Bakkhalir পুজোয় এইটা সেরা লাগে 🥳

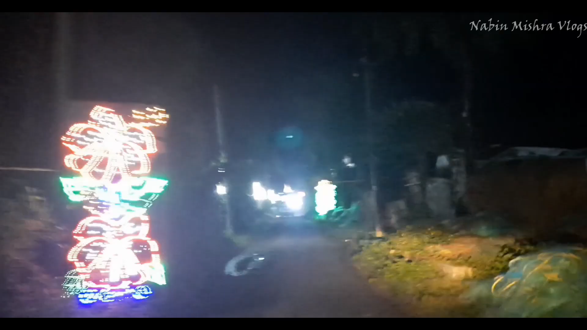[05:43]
মেন রোড থেকে ঠাকুর মণ্ডপ কত দূরে, হ্যাঁ 800-900 মিটার দূর হবে এটা।